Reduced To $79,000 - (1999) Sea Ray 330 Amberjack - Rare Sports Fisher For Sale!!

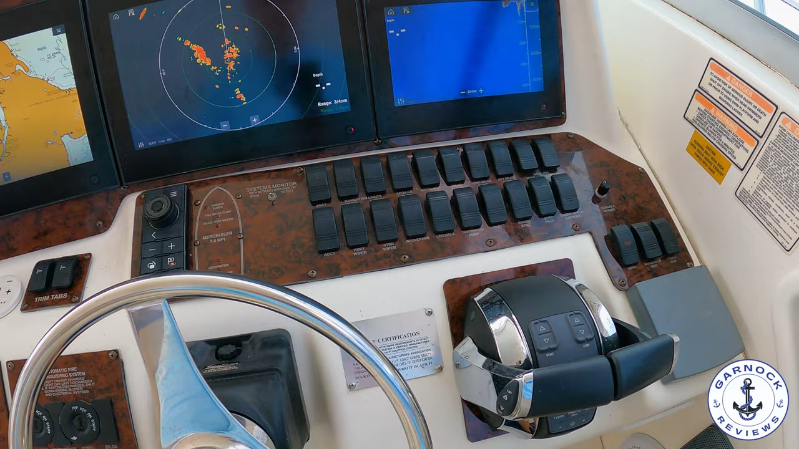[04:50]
This includes chart plotter, sounder, radar, but this is also connected up to all the engine instrumentation.
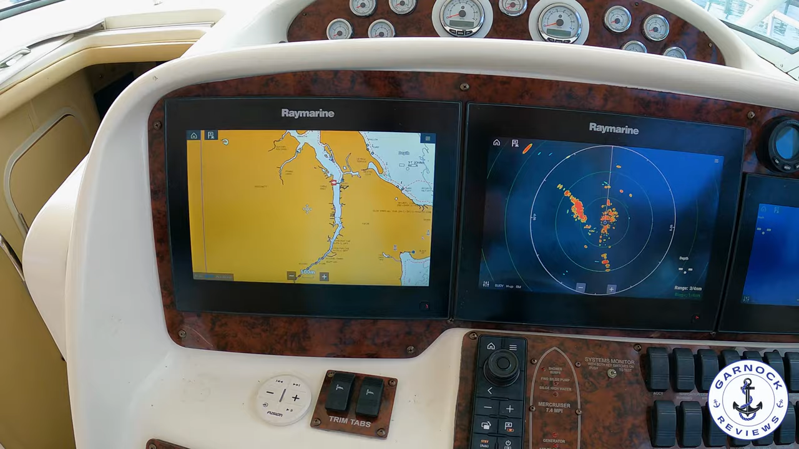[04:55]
I love how detailed all the rocker tabs are. Easy to work out what to switch on and switch off.